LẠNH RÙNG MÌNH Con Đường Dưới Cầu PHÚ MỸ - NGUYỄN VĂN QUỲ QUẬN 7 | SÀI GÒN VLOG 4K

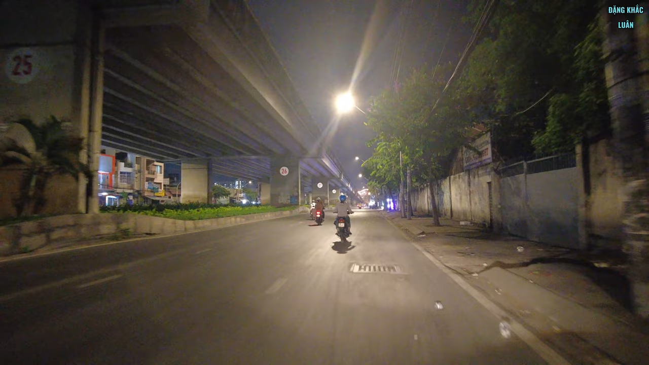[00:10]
quận 7, phường Tân Thuận. Không phải Tân Thuận, Phú Nhuận, phường Phú Nhuận, đúng rồi, ven cái xã Thuận Tây vậy. Thì con đường này là con đường Nguyễn Quỳ ở dưới chân cầu Phú Mỹ nè.
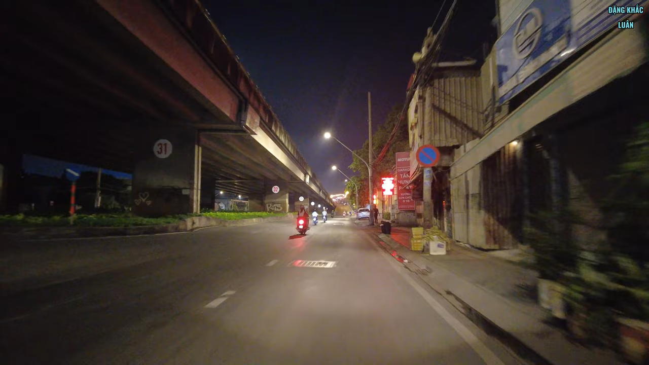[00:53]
Nhưng mà hôm nay em sẽ quay một vòng cái con đường Nguyễn Quỳ này như thế nào ha. Khi đi đó, tại vì nó khá là tối luôn, góc trên được cái góc trên thôi nhưng mà dưới nó khá là tối, để em cố gắng quay khúc dưới luôn cho anh chị và các bạn xem thôi.
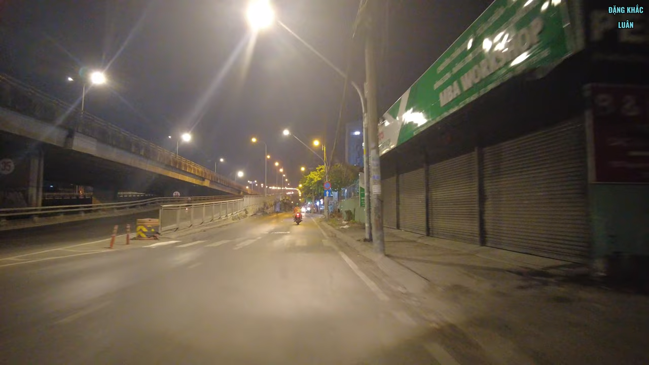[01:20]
Bên này là khu công nghiệp nhiều, xe container cũng khá là nhiều cho nên là khá là bụi luôn, nhưng mà những cái món ăn ở đây cũng khá là ngon. Có cả chợ nữa nha. Nghe cái tiếng xe container chưa?
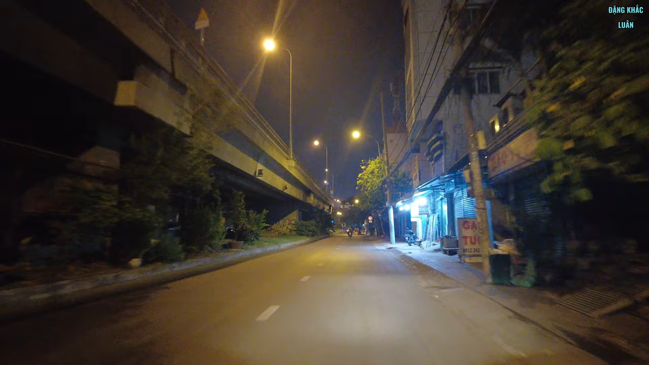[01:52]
Mà như chạy hơi nhanh thì phải. Chúng ta chậm lại xuống. Tích gò Ô Môi hả? Cua phải là xuống tới đường Đào Trí á, là khu di tích gò Ô Môi.
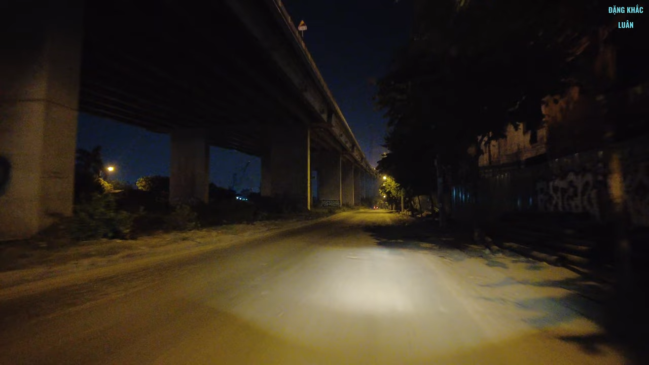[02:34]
Này thì đèn đường khá là sáng nhưng mà vào mấy cái nhà bỏ hoang khúc đường này nè khá là sợ luôn nha.
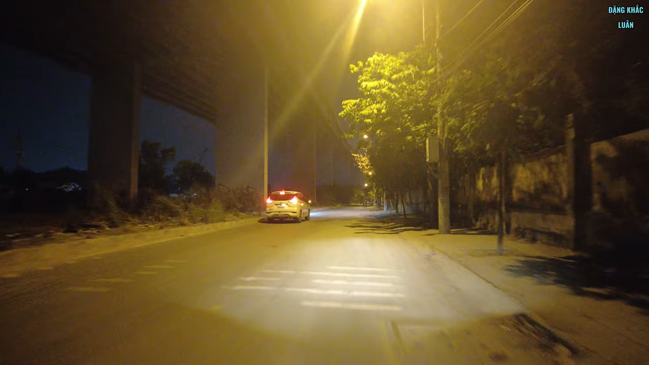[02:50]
Thì ở khúc dưới này thì ra rất là quán luôn. Hay khi khu dưới đây thì là xe 72 sinh viên, em còn sinh viên á, là em cũng có ở trọ ở đây cũng tầm gần 2 năm trời, bụi rất là nhiều luôn.
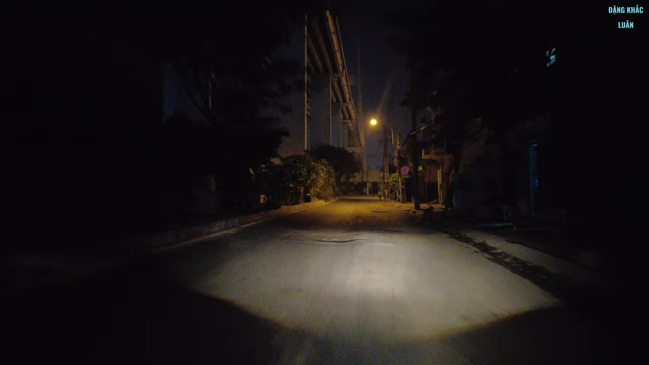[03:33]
Tối cứ ta cua xuống cua phải á, là cái cảng á. Chắc không ra cảng này đâu. Rồi cua lại một vòng đi. Cảng và đi xuống dưới là
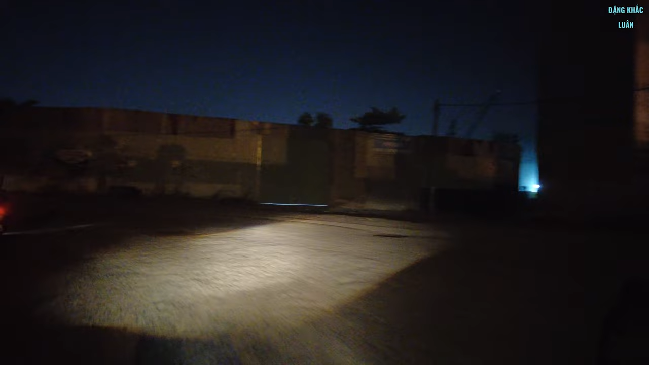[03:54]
qua bên Phú Mỹ Hưng hả?
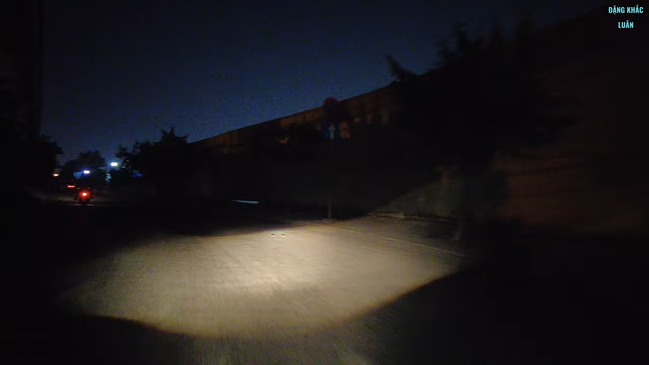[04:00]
Chưa đi xuống lần nào mà bây giờ thì quay một vòng đường Nguyễn Quỳ mà. Mấy cái chuối nè, mọi người thấy không, này là bùi chuối đây.